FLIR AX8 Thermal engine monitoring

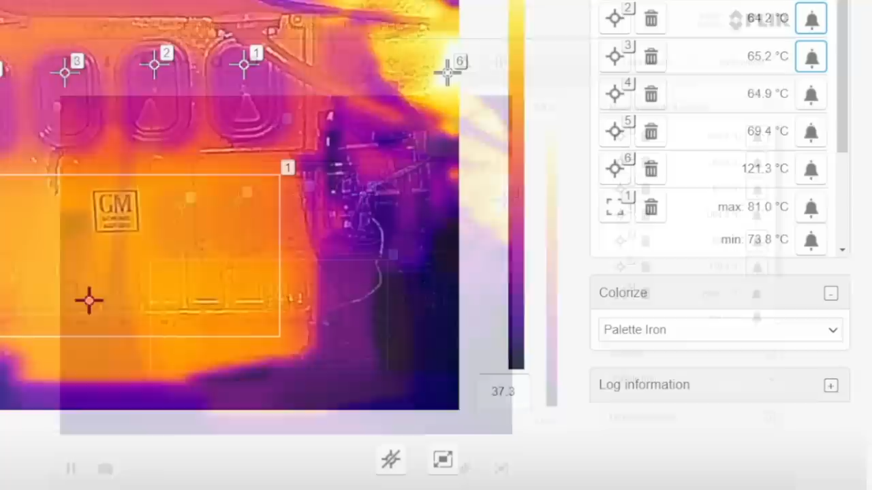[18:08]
On screen: max 81.0°C, min 73.8°C
Like the point measurements, you can then go on and say, I want an alarm if the maximum temperature within that rectangle exceeds a certain value, etc., or the average exceeds a value. So they're pretty useful.
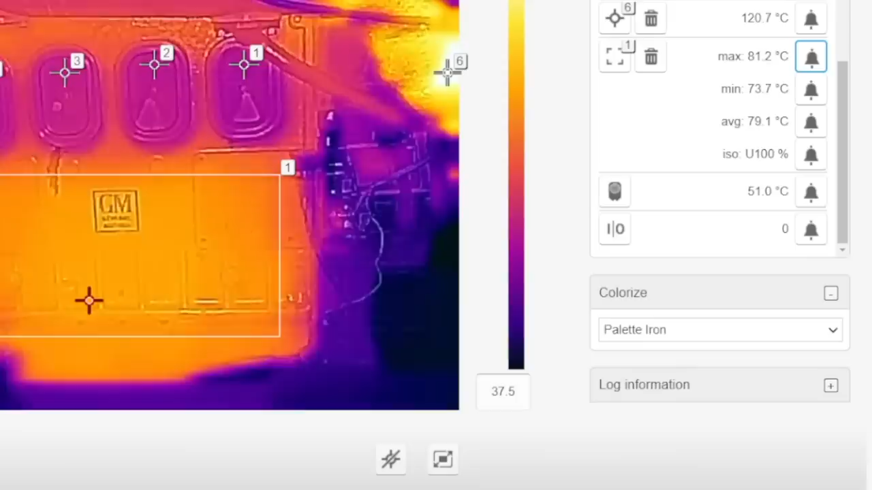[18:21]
On screen: max 81.2°C, min 73.7°C
Once you're out of the web interface and monitoring this display on your multifunction display, for example,
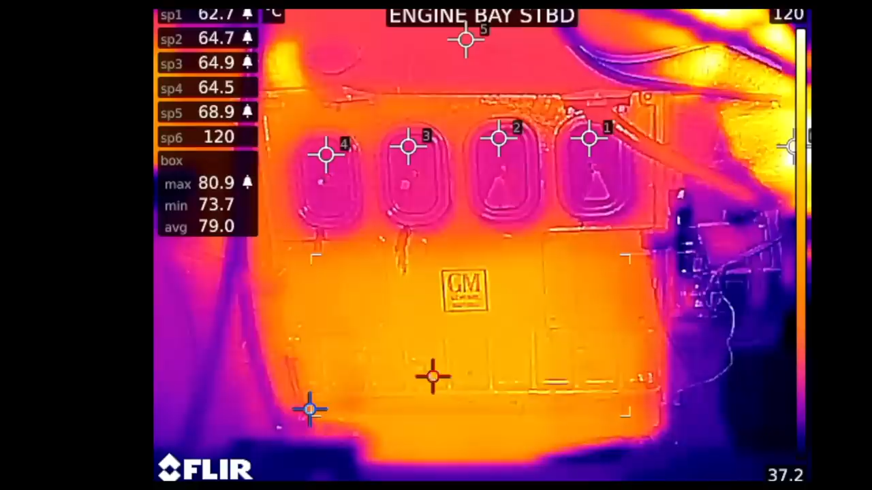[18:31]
On screen: max 80.9°C, min 73.7°C
you can see with the rectangles you're getting the maximum, minimum, and average, but you're also getting a red crosshair for the point that has the hottest temperature and a blue crosshair for the point that has the minimum temperature.
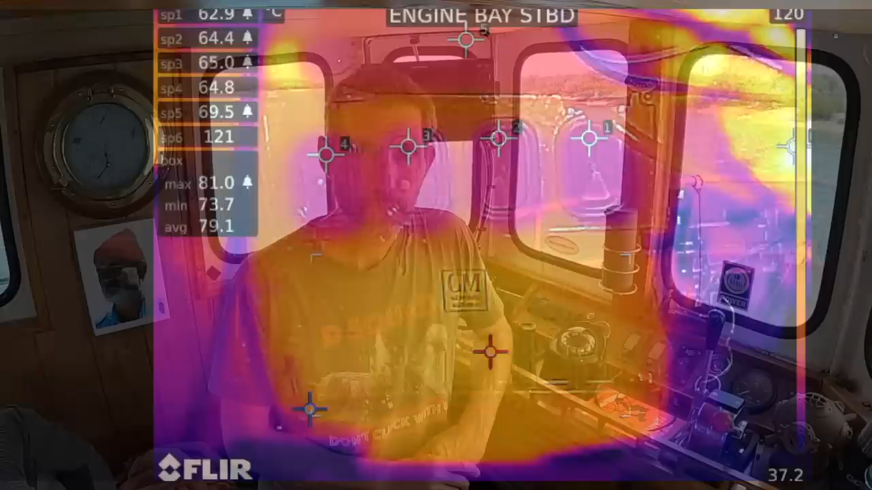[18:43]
On screen: max 81.0°C, min 73.7°C
Well, thanks for watching. I'm pretty happy with that last view. I think it's a really good permanent mount for the camera, just to keep an eye on the engine itself.